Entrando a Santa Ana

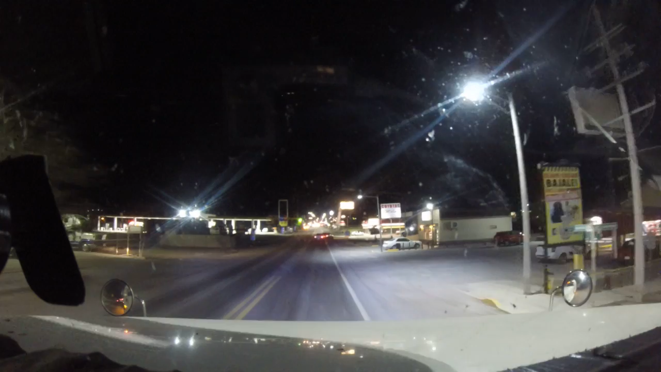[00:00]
Hola amigos, muy buenas noches, muy buenas noches. Pues son las 7:30 de la noche y aquí vamos entrando a Santa Ana, Sonora.